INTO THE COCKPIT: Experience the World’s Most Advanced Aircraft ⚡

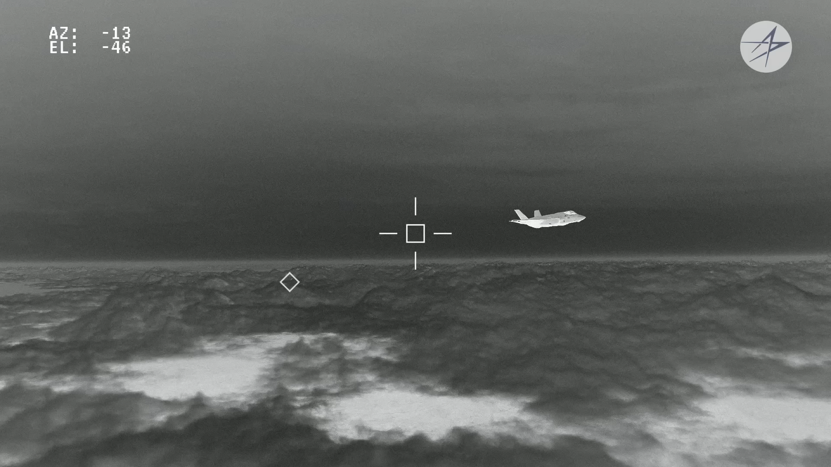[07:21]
The F-35s continue their patrol when DAS picks up a missile launch from the ground located behind the flight. The F-35s transition tracking from DAS to EOTS and then send the missile launch coordinates through a satellite node to a nearby ship to conduct a target intercept.